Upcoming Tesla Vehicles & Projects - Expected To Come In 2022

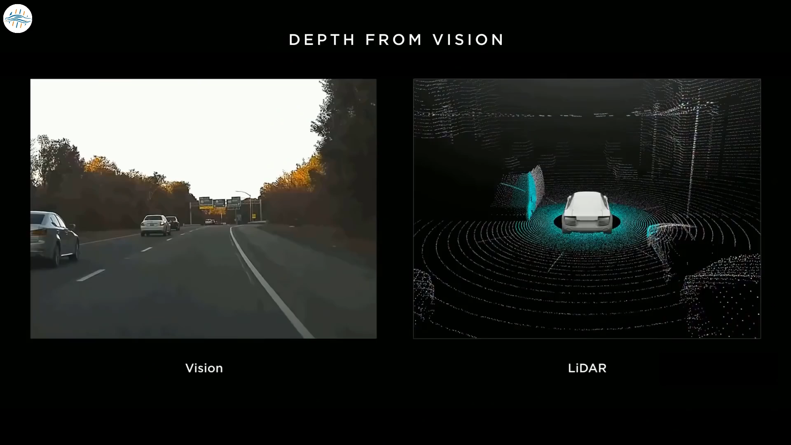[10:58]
This is very challenging without expensive lighter and HD maps, but it's the best way to reach a scalable full autonomy.